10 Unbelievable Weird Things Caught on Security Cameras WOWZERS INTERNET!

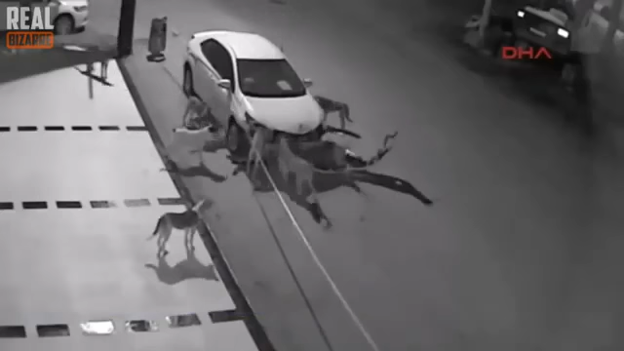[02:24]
It was all clear when I watched the security cam footage. I wonder what did this guy ever did to that pack of dogs.